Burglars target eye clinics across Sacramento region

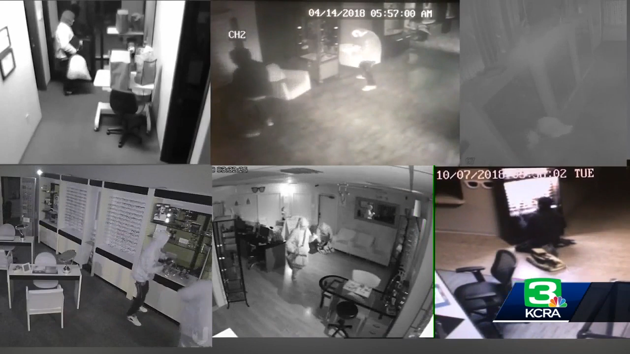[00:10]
Turns out her shop is just one of more than half a dozen eye clinics throughout the valley that thieves hit this past year. They had cased the joint before.